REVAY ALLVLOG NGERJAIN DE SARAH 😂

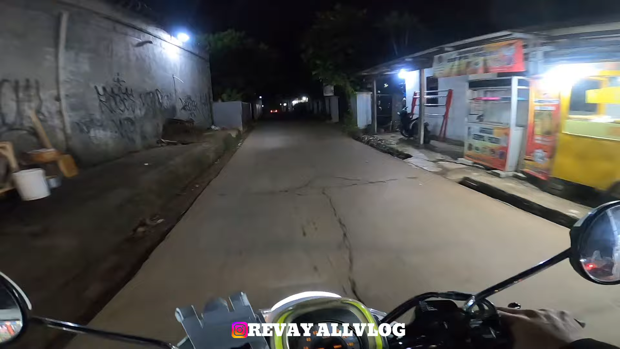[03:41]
Sini gue udah mau sampai rumahnya Dek Sarah, cuma ya perjalanannya begini cok. Ngeri sedap ey. Tapi ya gapapa lah, yuk kita konten, kita nyari rezeki kan guys ya.
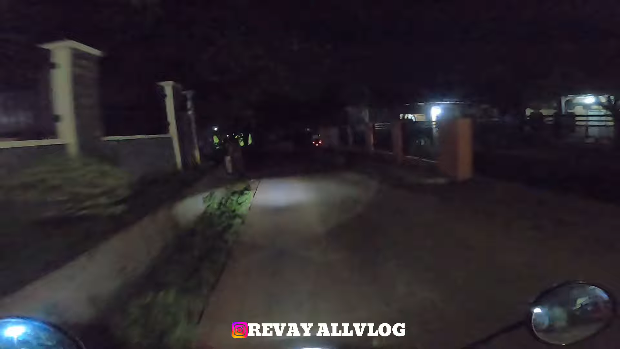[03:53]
Bismillah aja lah, dipermudah kan, walaupun jalanannya seperti ini nih.
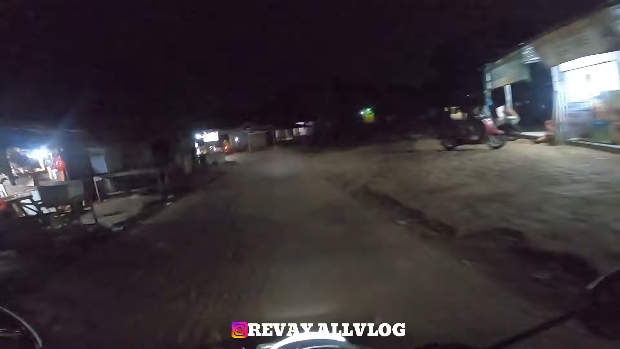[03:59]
Ini masih jam 8, ini masih jam 7 sih. Cuma nanti kalau udah jam 9,
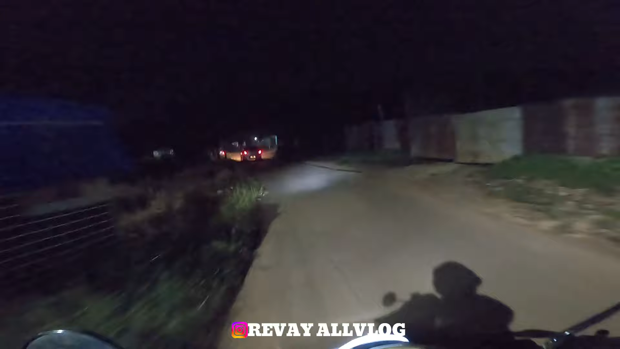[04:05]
jam 11 ya kalian tahu sendiri lah gimana daerah Burangkeng sini ada.
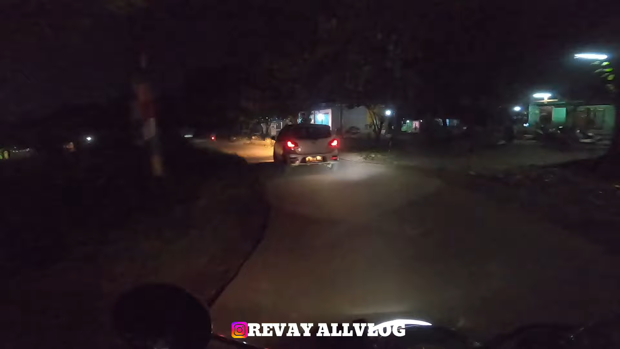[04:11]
Eh, di sini nggak ada lampu, cok. Ya tuh anjay ya kan.
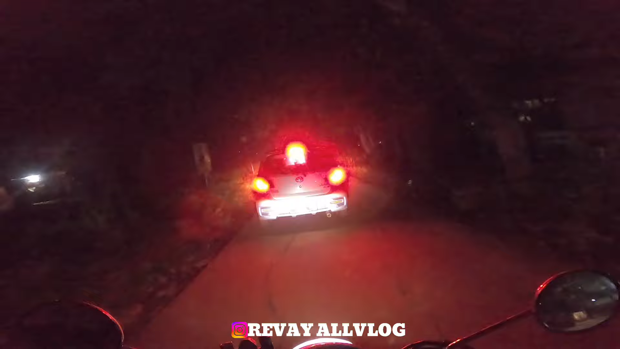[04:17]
Nah, kita sih ya pasrah aja ya guys ya.
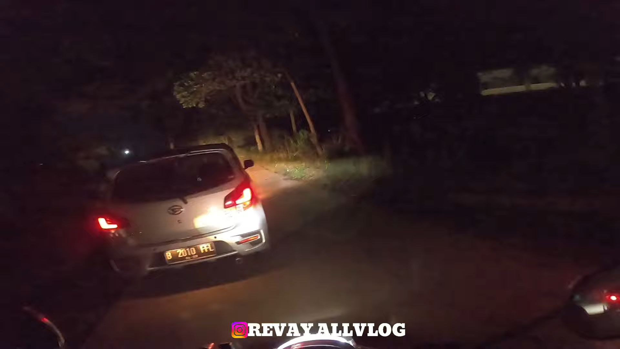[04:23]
Sekarang kita mencari rezeki kan, kita mencari cuan-cuan anjay. Mau belok nih gua. Jadi kayak gini nih guys, perjalanannya gelap banget anjay.